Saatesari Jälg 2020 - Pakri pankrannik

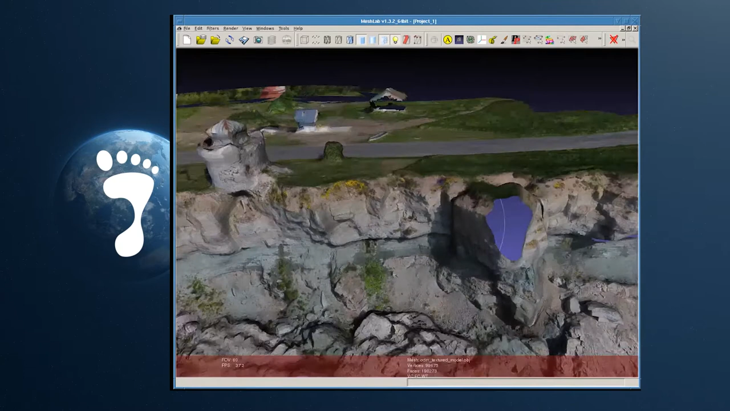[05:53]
Me saame seda märkida ka erinevaid, kas me tahame vaadata muudatusi, kui palju kus kohas.